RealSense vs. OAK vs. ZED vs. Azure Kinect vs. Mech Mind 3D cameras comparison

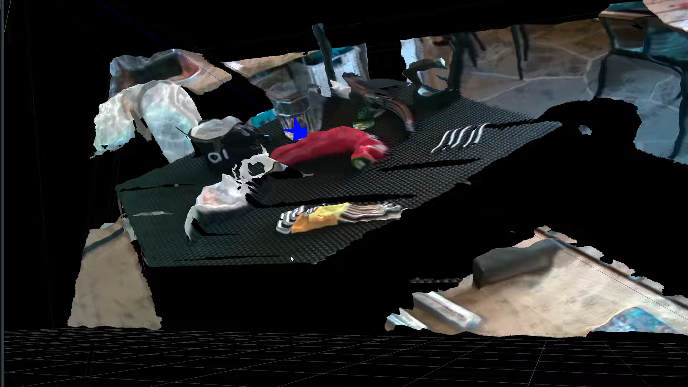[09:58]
So the results are completely different from previous cameras.
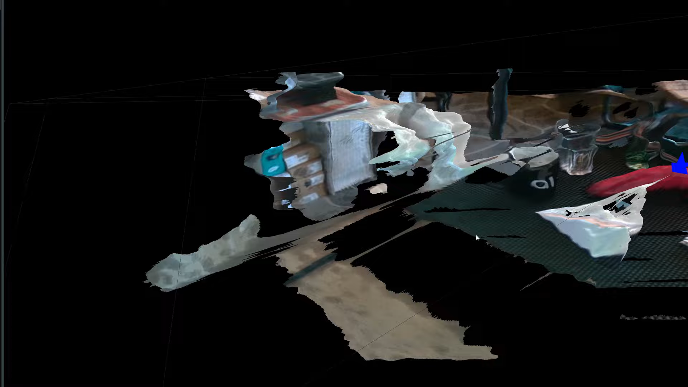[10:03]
As you can see, the image quality is worse.
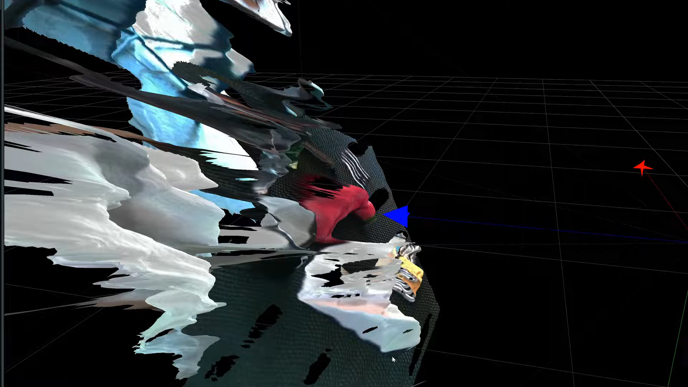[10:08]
All 3D planes are unstable, there is a little jittering.
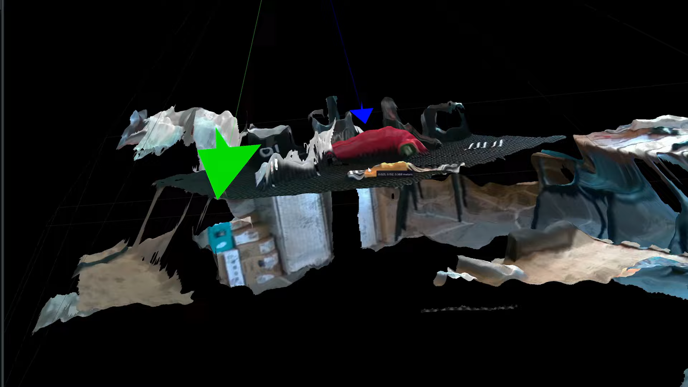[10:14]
And of course, with such jittering, the accuracy is much worse than any previous RealSense camera.
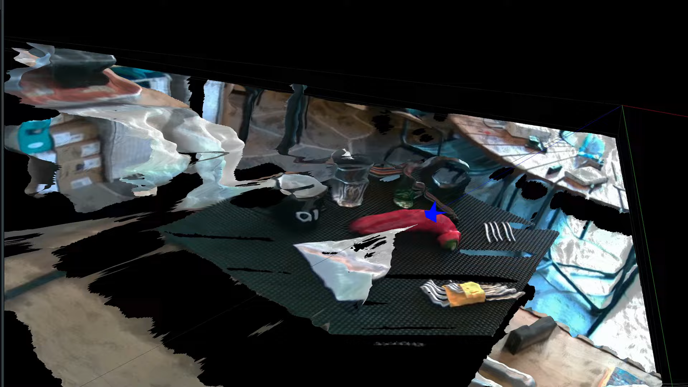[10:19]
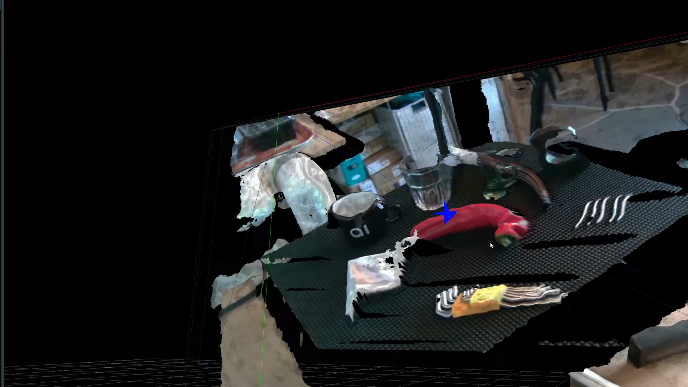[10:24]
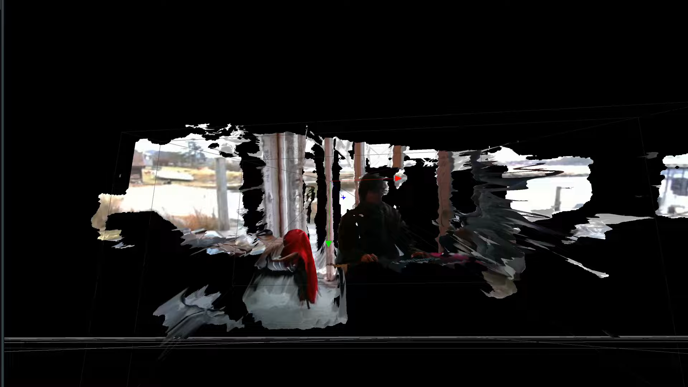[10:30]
And the image for the second scenes is also not great.
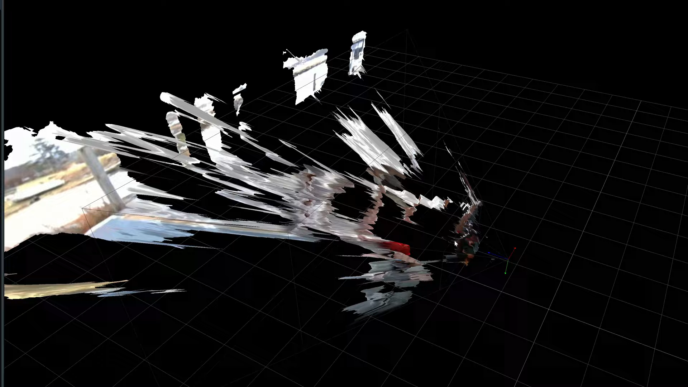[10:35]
But don't forget, this camera doesn't optimized for far range.
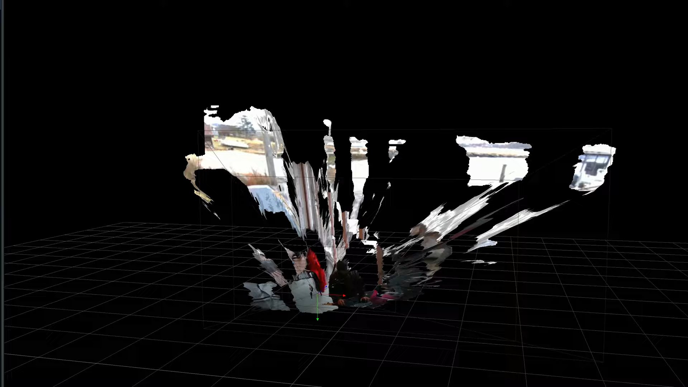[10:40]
It's specifically close range camera. So probably you will not see any of these problems in real applications in real applications.
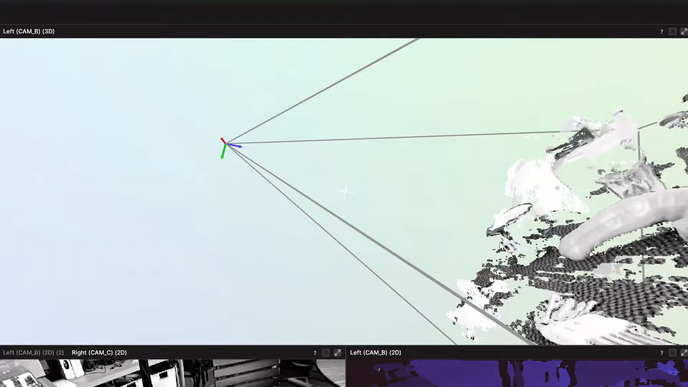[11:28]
It's possible to run different neural networks there. But I'm just using this basic application.
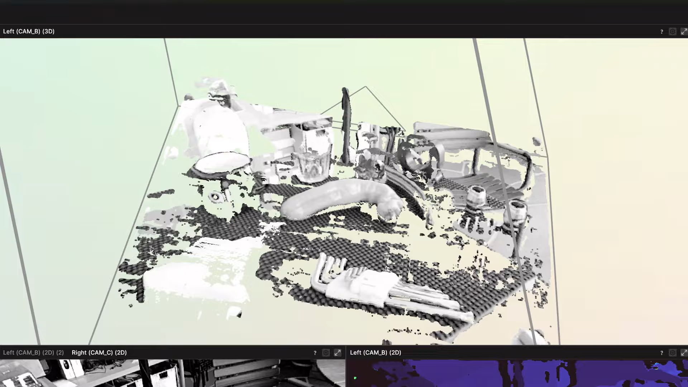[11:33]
And because of this, you can see a lot of artifacts.
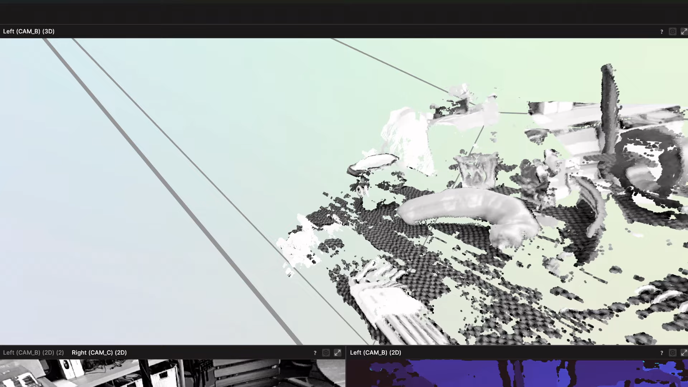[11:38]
And probably it's a bit worse than the real sense cameras.
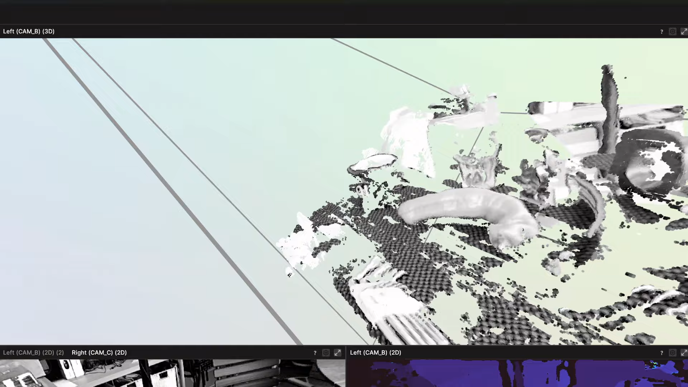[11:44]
But the error structure is a little bit different.
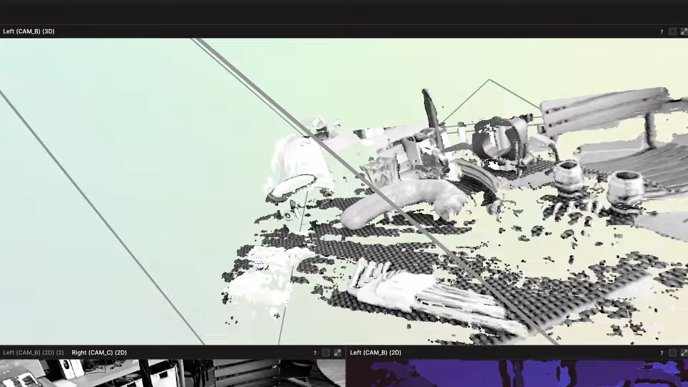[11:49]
For example, like it's much stable than RealSense 405.
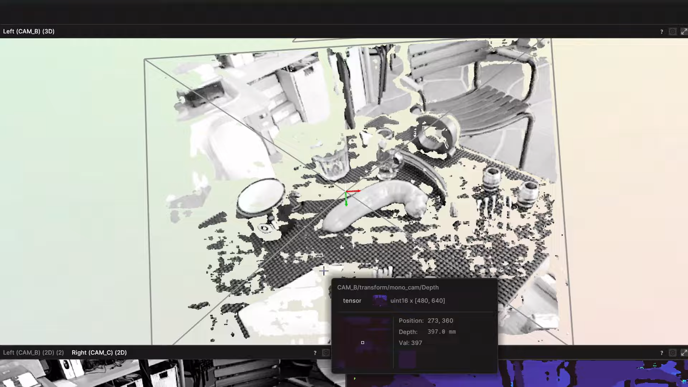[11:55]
It can see a little bit better metal objects.
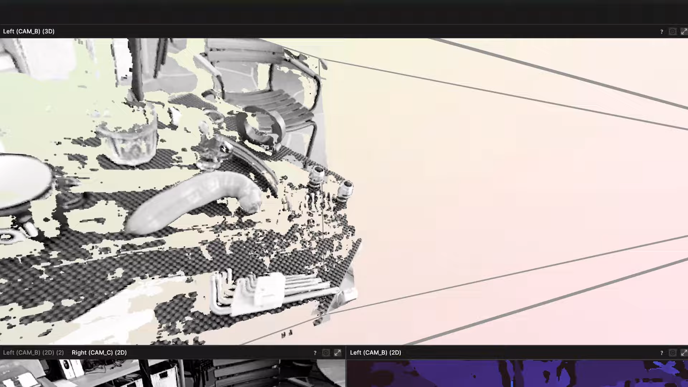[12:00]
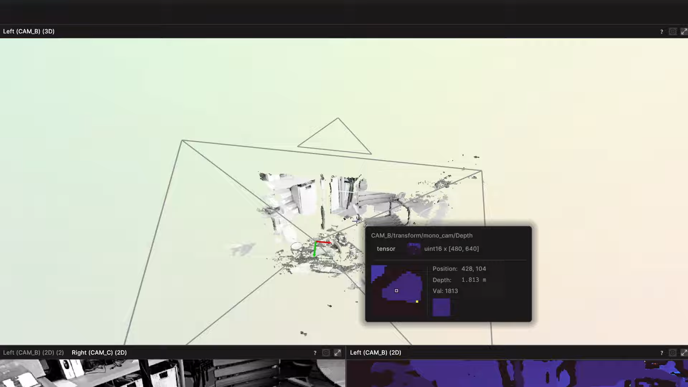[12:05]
But of course, like all white objects or all structured objects,
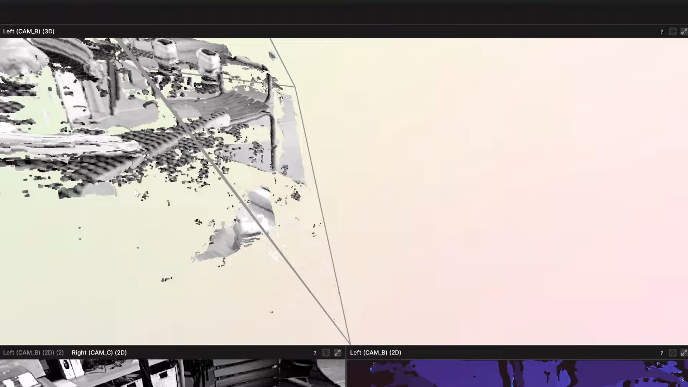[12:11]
like our background plane, they are not very stable.
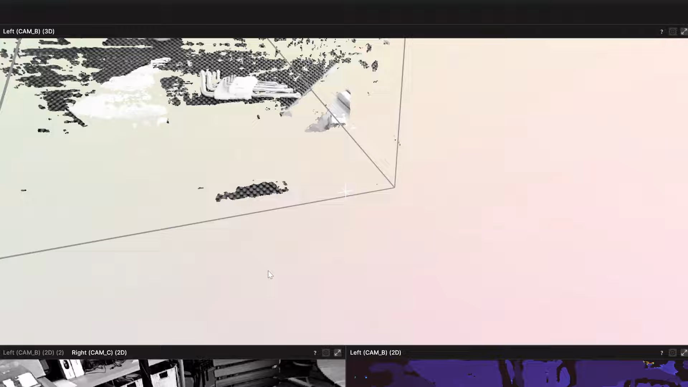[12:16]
In my opinion, it's a good camera, but probably if you need a high accuracy 3D,
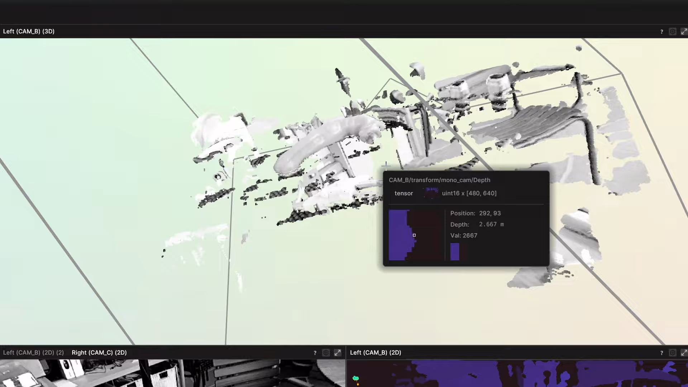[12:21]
you need to think about running your own neural network with it.
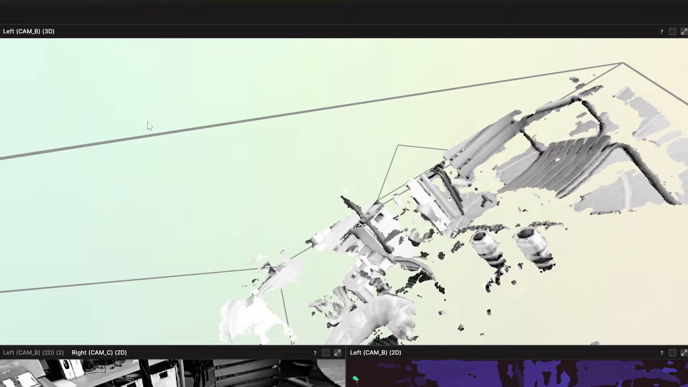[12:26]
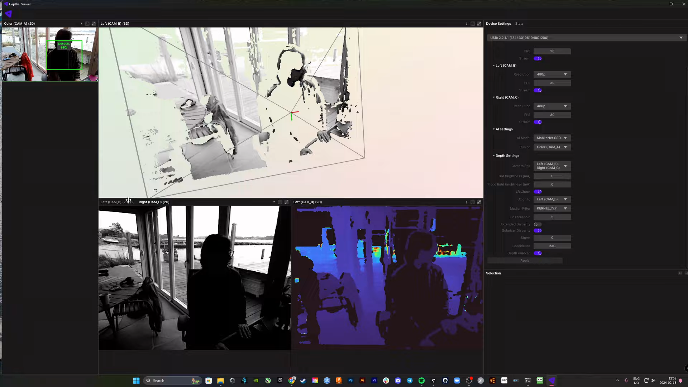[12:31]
And for our second scenes, you can see that camera couldn't resolve
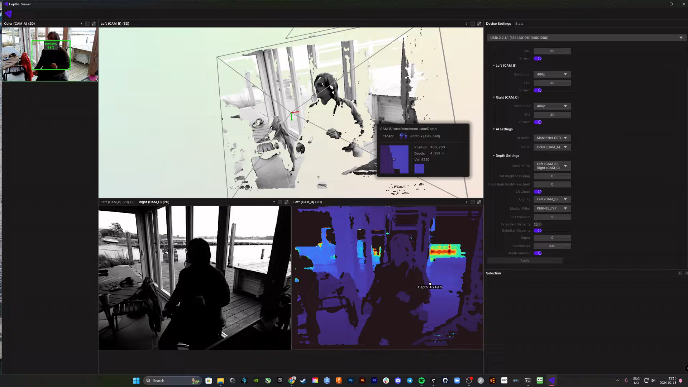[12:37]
background plane and foreground plane. Because of different lighting condition, of course.
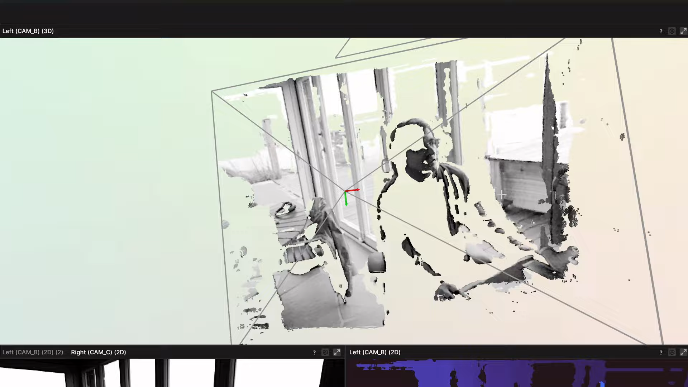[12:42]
And because of this, the foreground plane is completely destroyed. But camera can see pretty stable image behind the windows.